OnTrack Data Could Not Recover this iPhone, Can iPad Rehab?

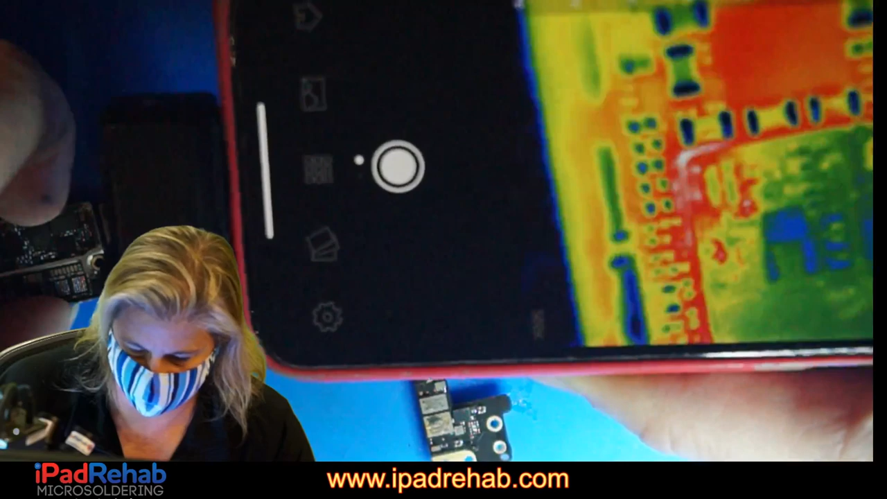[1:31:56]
That looks like there's a hot spot there. All right, let's keep looking. Here's our same spot. That's our leak. And we're looking around.
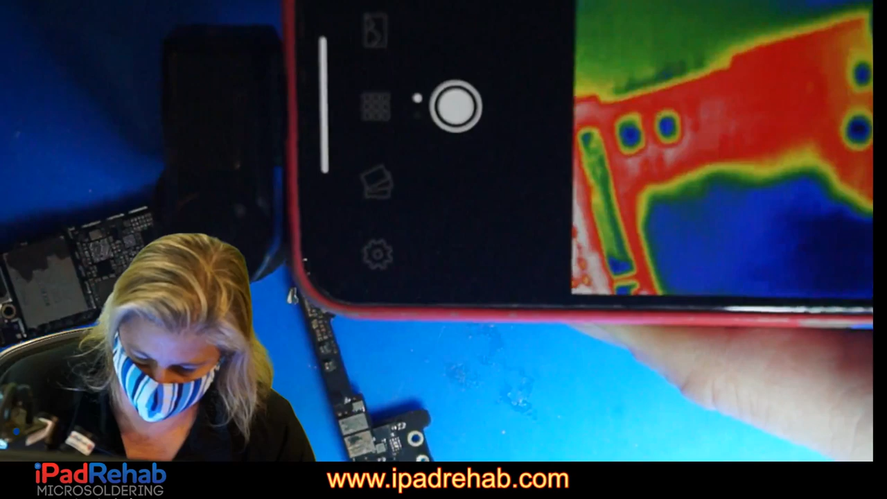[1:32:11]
Anything else? Let's go back. What do you think? Corner of the audio I see. Looks like there's something under there. Now let's flip it. Maybe it's really this side of the board.
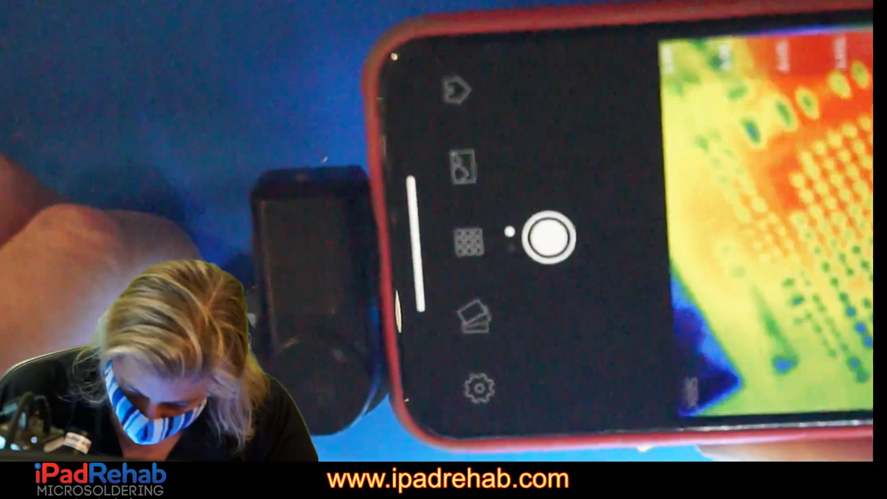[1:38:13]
looks pretty normal. And we've got our one hotspot that we are well aware of. And now let's see what happens when we prompt it to boot now.